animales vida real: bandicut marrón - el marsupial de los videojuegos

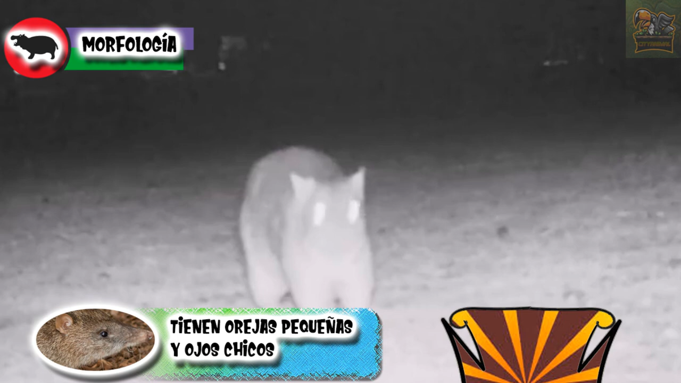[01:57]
es decir con orejas pequeñas y circulares, con ojos pequeños y un hocico alargado,
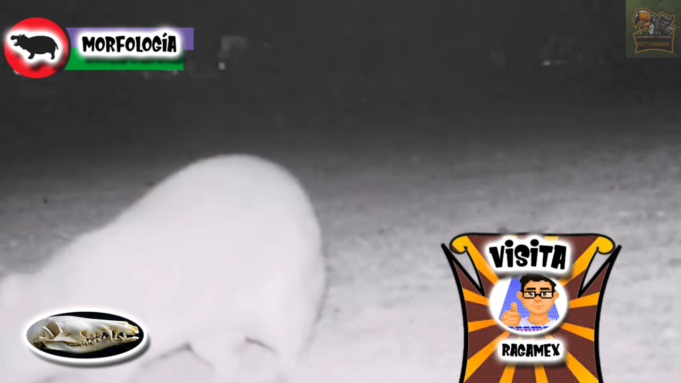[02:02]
los cuales se difieren de otros marsupiales porque son proliprodontes, es decir tienen una mayor cantidad de pares de dientes frontales inferiores,
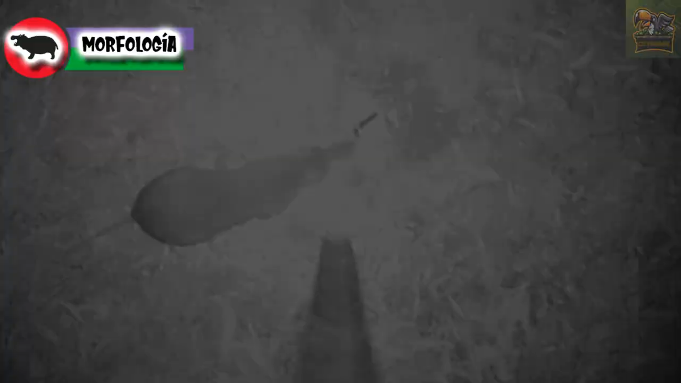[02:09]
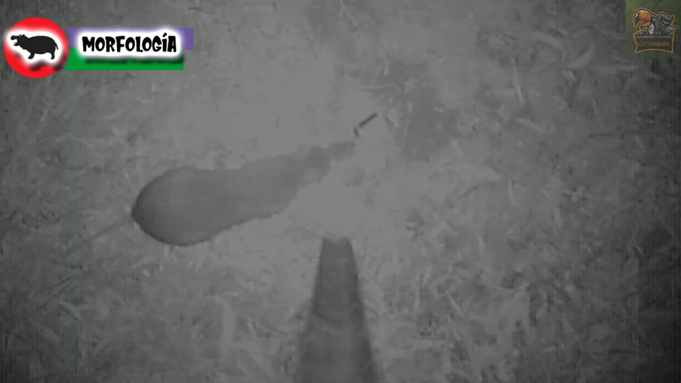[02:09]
tienen un cuerpo alargado y musculoso, además sus colas son largas,
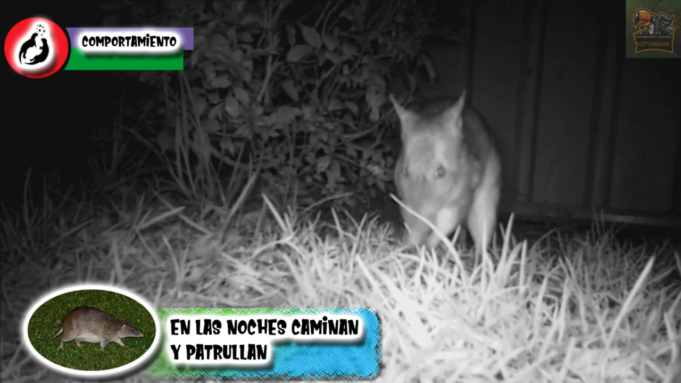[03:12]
a los machos se les ve con más frecuencia patrullando sus zonas, además vigilan mucho su hogar asomando sus cabezas.
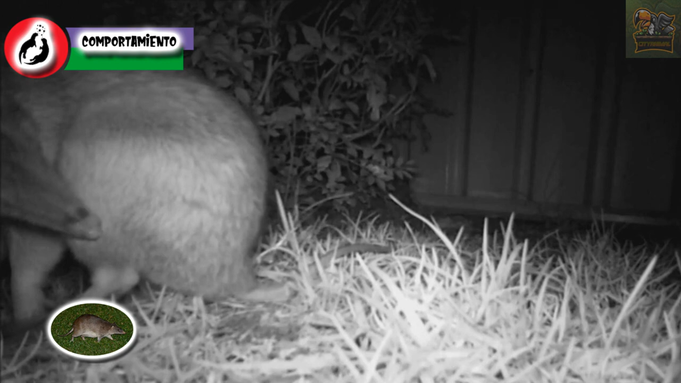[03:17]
tienen un territorio muy pequeño, de tan solo 2000 metros cuadrados,